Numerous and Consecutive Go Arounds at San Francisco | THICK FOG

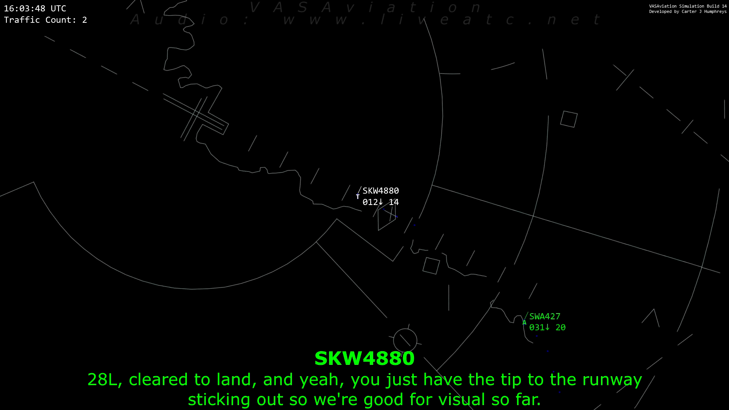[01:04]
so we're good for visual so far Okay, I'm good Southwest 26, you are clear to this visual approach, 28L Southwest 26, 26, you are clear to land, wind is calm Clear to land, 28L, Southwest 2060 Southwest 2060, you are going around Southwest 2060, understand going around, fly heading 260,
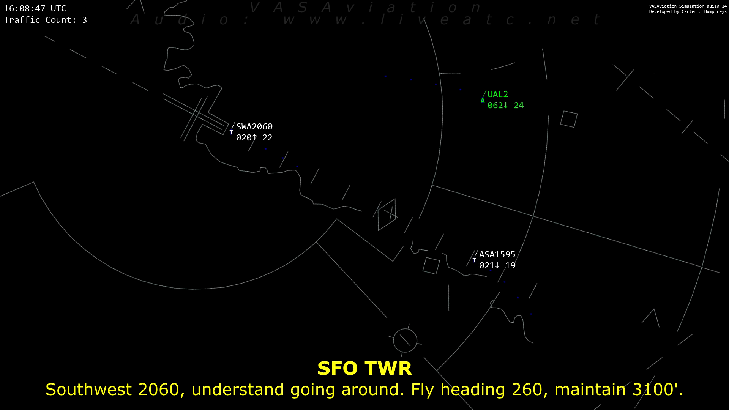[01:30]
maintain 3100 260, 3100, Southwest 2060 And just two higher fields, not in sight Ah, you know,
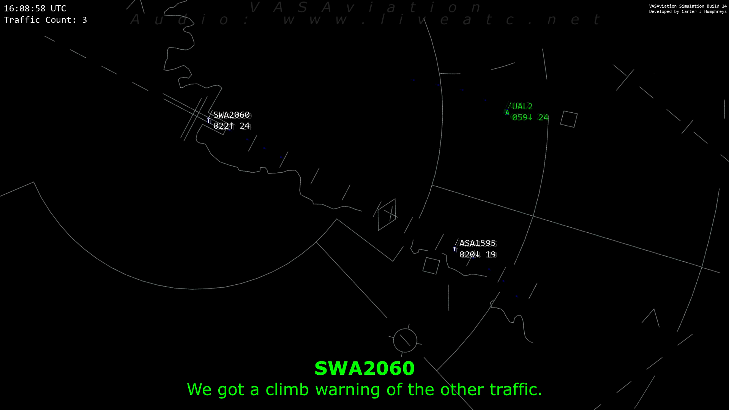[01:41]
we got a climb warning off the other traffic Okay, no problem And you can contact NORC on departure on 135.1 351,
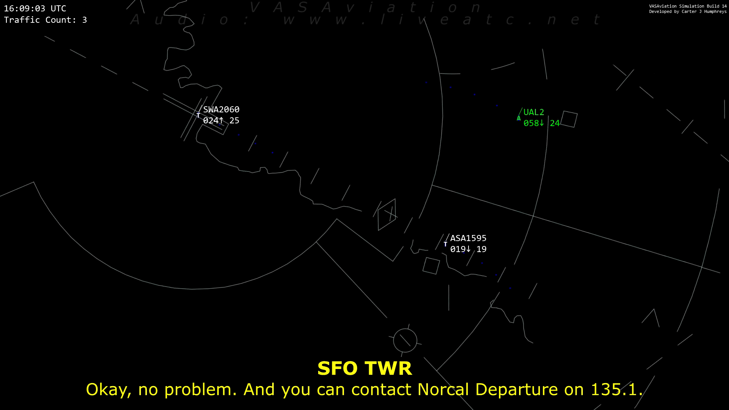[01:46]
thank you Alaska 1595, clear to left Alaska 1595, South Carolina 28L, clear to land, wind calm Clear to left, clear to land, wind calm Clear to left, clear to land, Alaska 1595
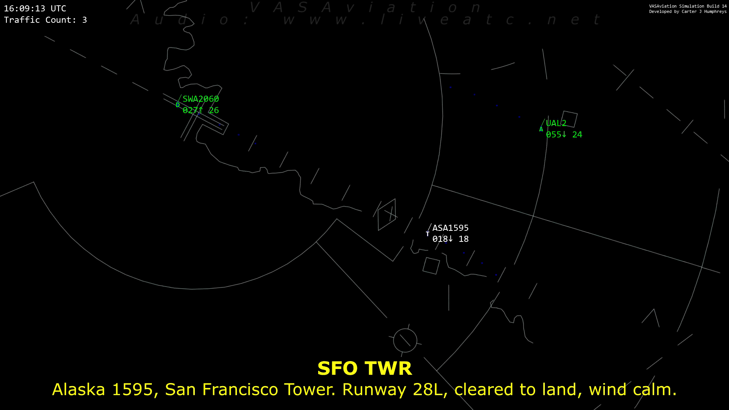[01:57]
Clear to land, away. Power to United 2 Heavy is with you, visual, 28L United 2 Heavy, South Carolina 28L, clear to land, wind calm Clear to land, 28L, United 2 Heavy Alaska 1977 is 7 out for 28L Alaska 1977 are 7 out for 28L Alaska 1977, South Carolina, caution my children for the heavy, off your right for the parallel We 2 8L, clear to land, wind is calm, you hear, visual
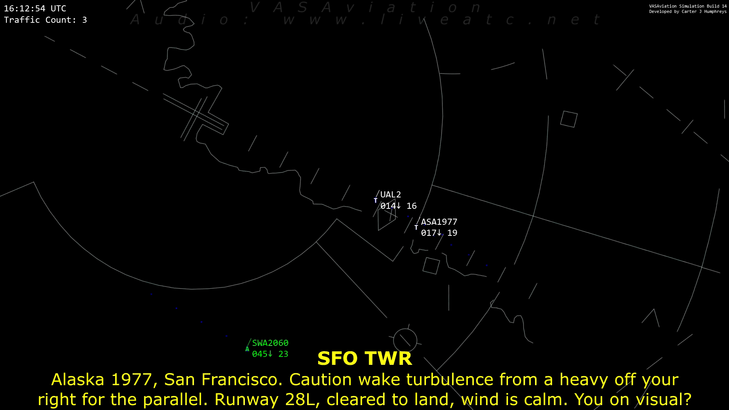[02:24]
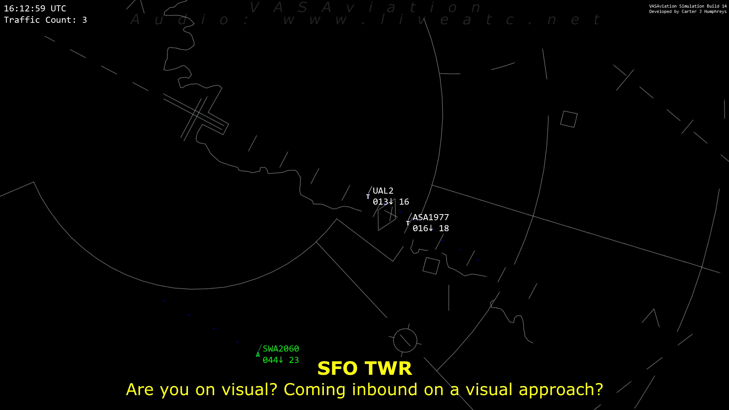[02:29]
Say again Yeah, visual You're visual visual coming in bond on the visual approach. Affirmative.
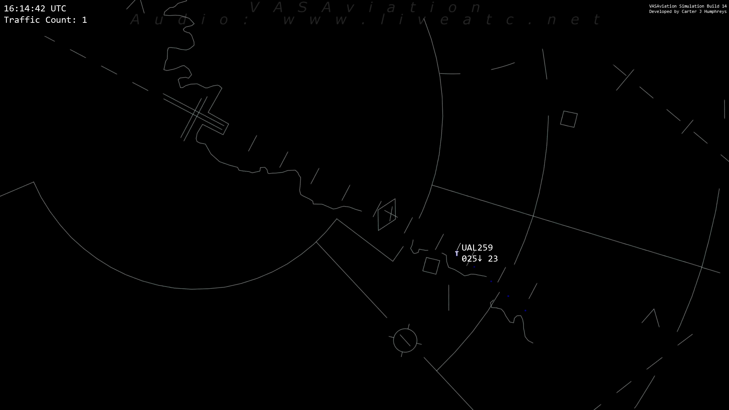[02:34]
United 259 on the visual, 28L. United 259, Sampsonar 28L. Clear to land, wind calm.
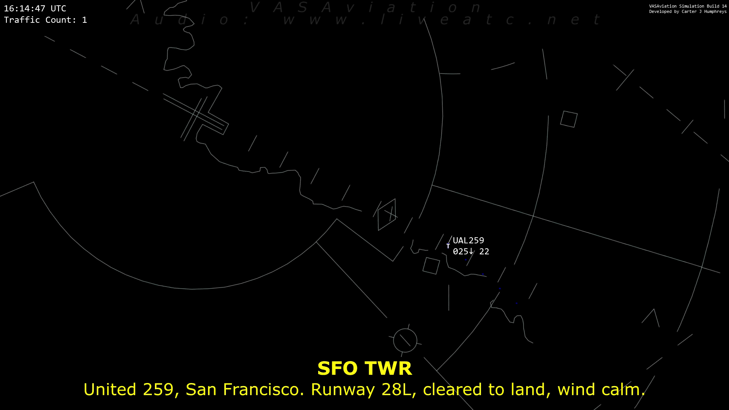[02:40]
Clear to land, 28L.
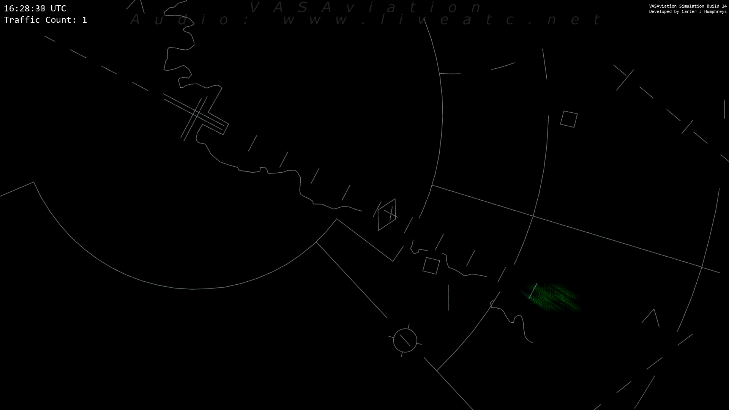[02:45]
San Francisco Tower, United 876 heavy with you, 28R.
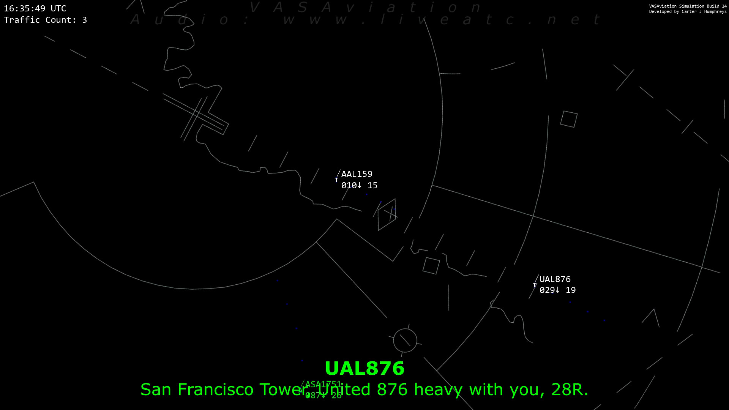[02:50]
United 876 heavy, Sampsonar 28R. Clear to land, wind calm. Clear to land, 28R. United 876 heavy. United 876 in the mist. Topless, 2124, cliff, land 28R.
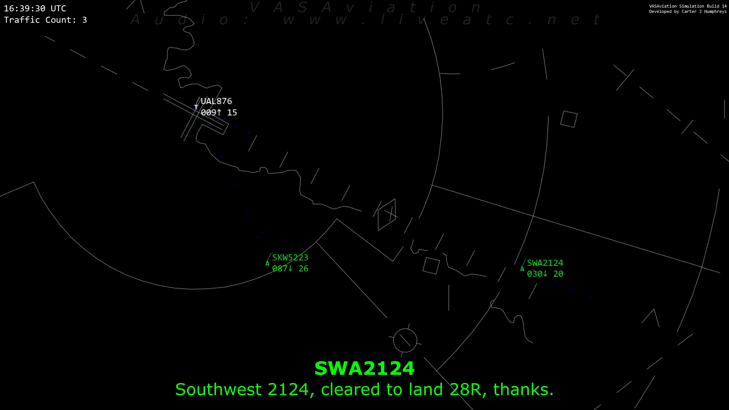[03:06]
Thanks. American 876 heavy, did you say you were going around? We are, we never broke out. 2876 heavy, Roger. Flyer runs, heading 280, maintain 3000.
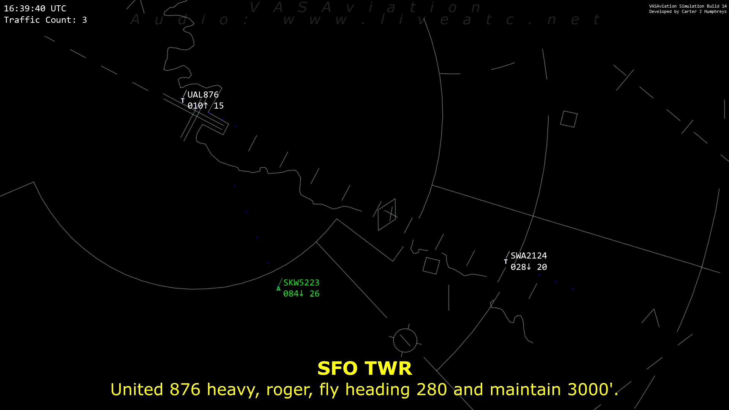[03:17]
280, maintain 3000, United 876 heavy.
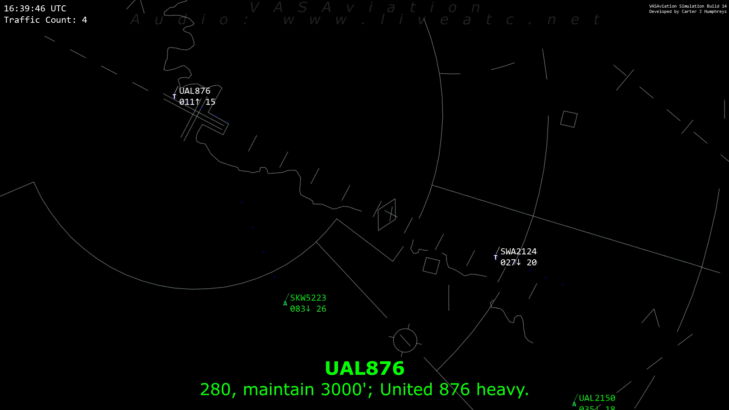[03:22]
Contact, knock on departure on 135.1. And say that frequency again. 135.1, 35.1. 35.1, good day. Southwest, 2124.
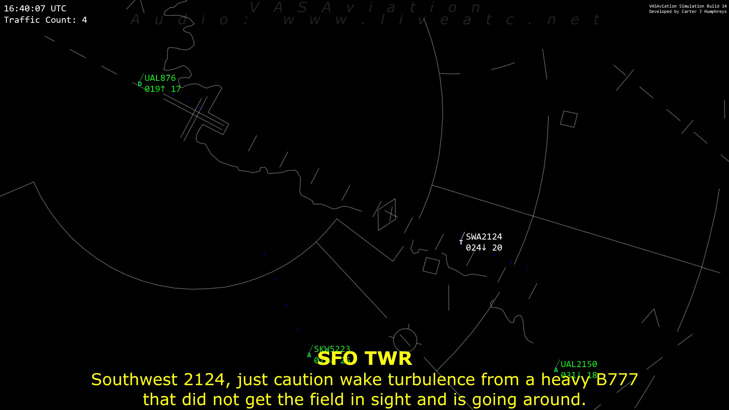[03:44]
And across the lake, you're preceded by a heavy triple seven that did not get the field in sight and is going around just a mile.
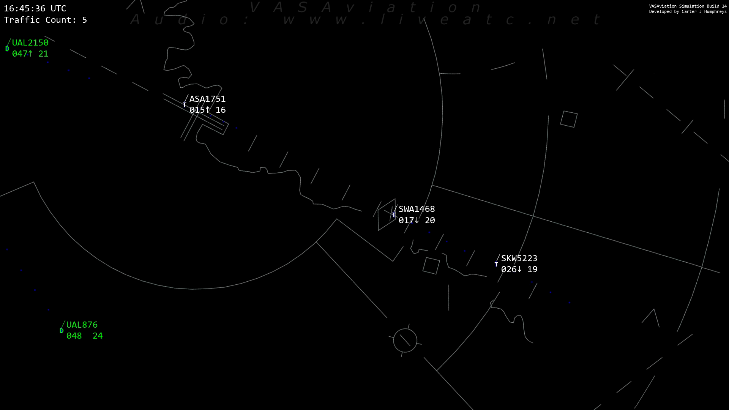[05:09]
Flash, 7251, and that looks at you, it's an open sight check. Yeah, that layer is pretty low, we might have to comment to our cat, 23.
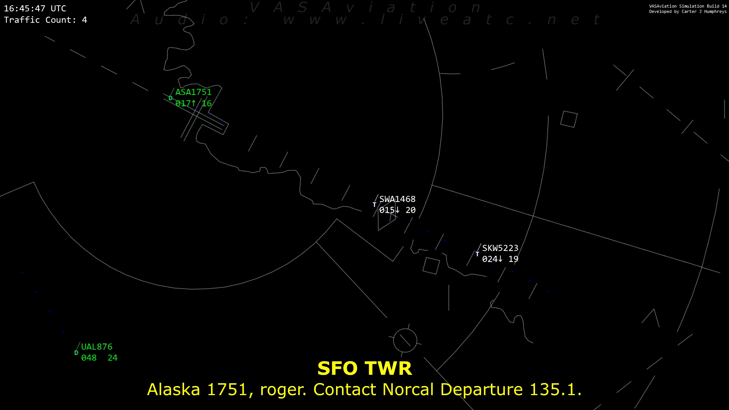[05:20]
7251, right to contact, North, how to departure, 135.1. 35.1, 117251. Tower, SkyWest, 6253, ILS 28R. 5223, Southwest, Carnage 28R.
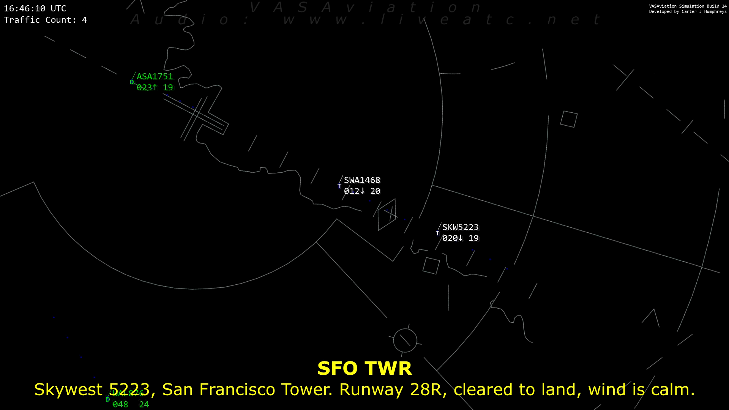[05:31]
Federal Land, wind is calm. Federal Land, 28R. SkyWest, 5223. Southwest, 1468, previous arrival did go around, they did not get the field in sight, you know. Alright, Southwest, 1468.
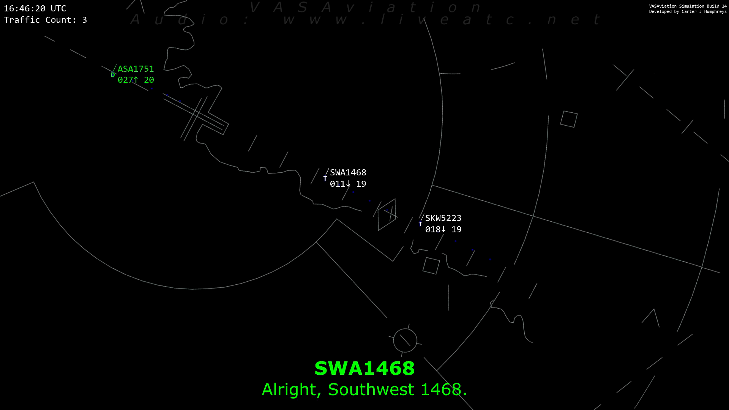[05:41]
SkyWest, 5223, going around. SkyWest, 5223, thank you, fly runway heading 280, maintain 3000. Runway heading 3000, SkyWest, 5223.
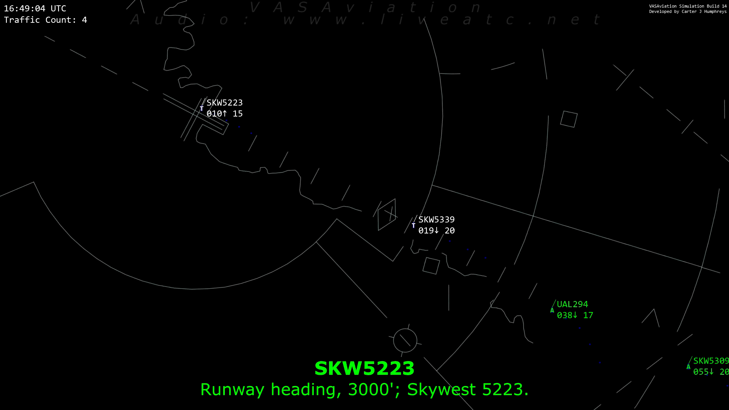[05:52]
SkyWest, 5223, ILS 28R. And it runway 28L, here at right, RVR 3500, roll out 6500. And tower, SkyWest, 52339, ILS 28L. SkyWest, 52339, next we're going 28L, clear to land, wind is calm. Previous arrival did go around, previous arrival that did land was captured in. Copy that, SkyWars. Clear to land 28L, SkyWars 5339.
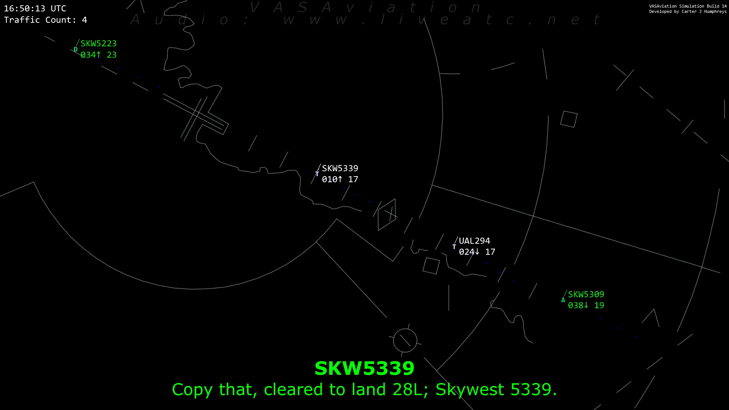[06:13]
Press 5339, understand, going around. By heading 280, maintain 3000. Heading 280, maintain 3000, SkyWars 5339. Compass 642, wind is calm.
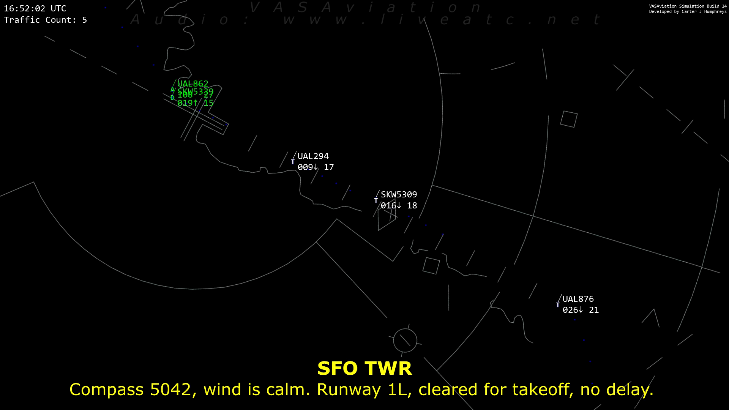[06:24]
Runway 1L, we have to pick up. No delay.
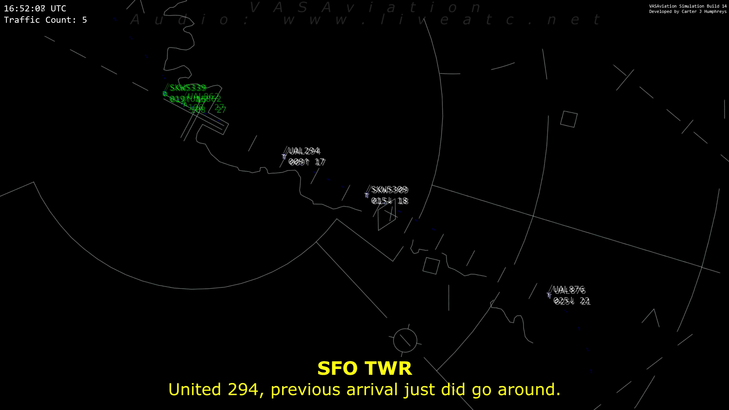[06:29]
United 294, previous arrival, did just go around. Understood. United 294, going around. Runway 9S. United 294, thank you. Fly runway heading, climb maintain 3000. Runway heading 3000, United 294. SkyWars 5370 to disregard. United 1636, runway 1L, Long Point, you can back exit.
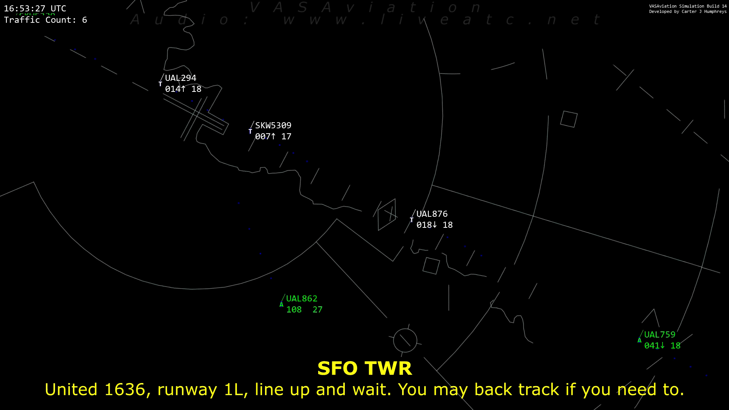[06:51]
Left and wait, one left ahead. SkyWars 5339, contact NorCal now, 135.1.
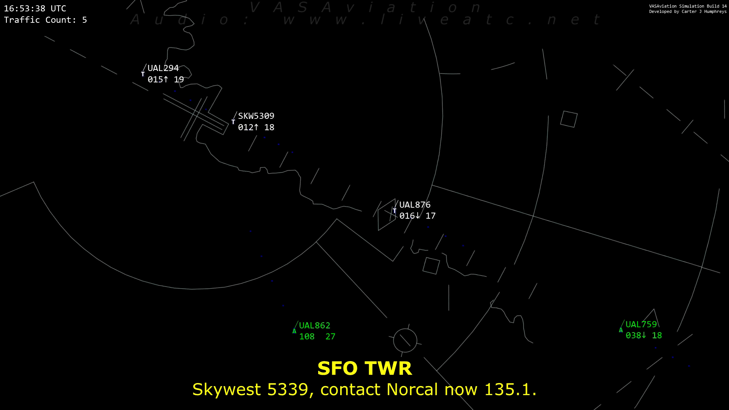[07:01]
135.1 SkyWars 5339. United 294, you can also contact NorCal now, 135.1. 351, United 294. How are you?
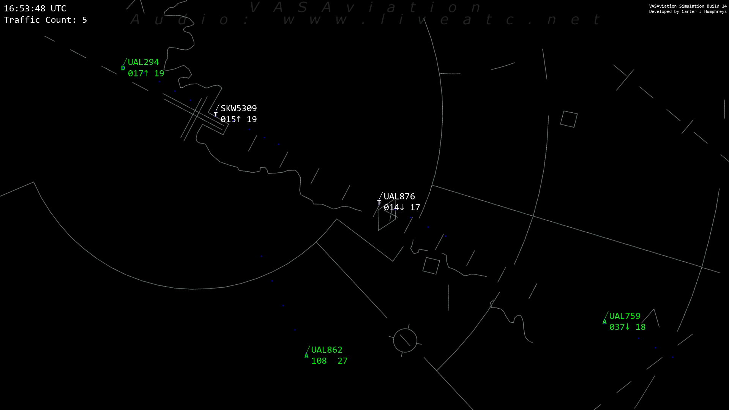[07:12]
SkyWars 53309, turn left heading 260, upon maintain 3100.
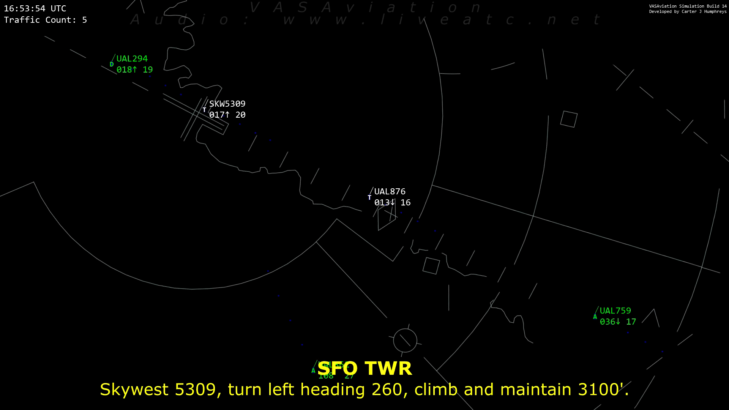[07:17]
Left 260, 3100, SkyWars 5339.
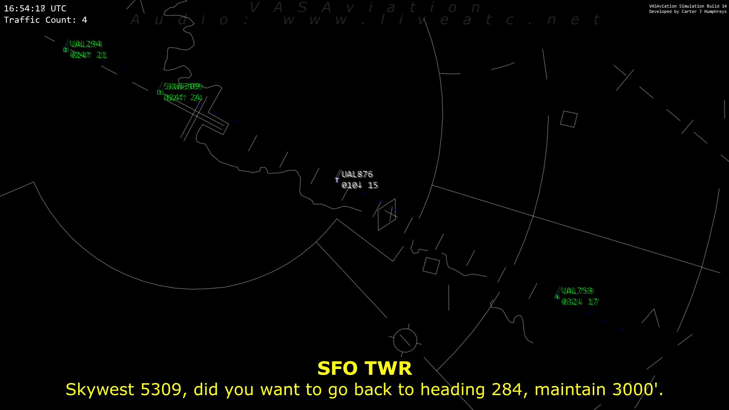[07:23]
SkyWars 53309, they want you to go back to heading 284, maintain 3000. 284 and 3000, SkyWars 53309. SkyWars 53309, traffic about 3 miles in front of the Boeing 737 and 2600, report that traffic inside. We're looking, SkyWars 53309. United 1636, runway 1L, clear for takeoff.
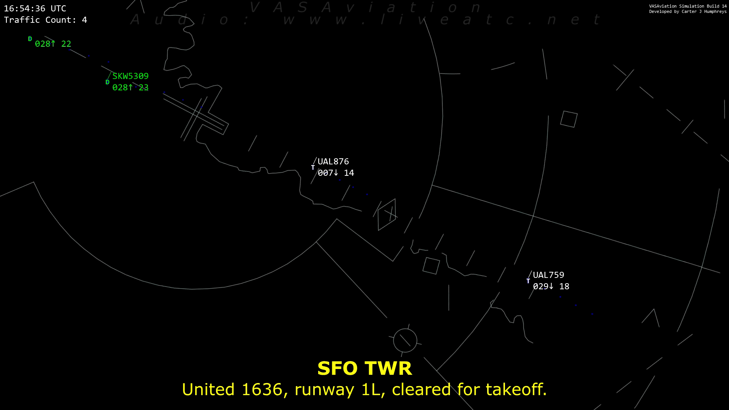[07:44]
1L, clear for takeoff. United 1636.
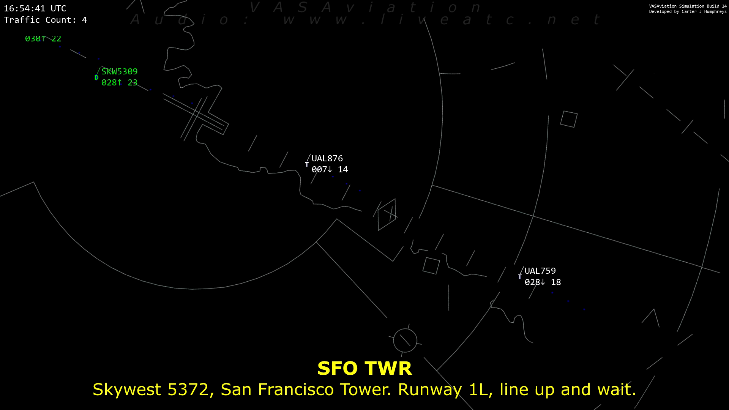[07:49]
SkyWars 53309, traffic about 3 miles in front of the Boeing 737 at 3000 feet, report that traffic inside.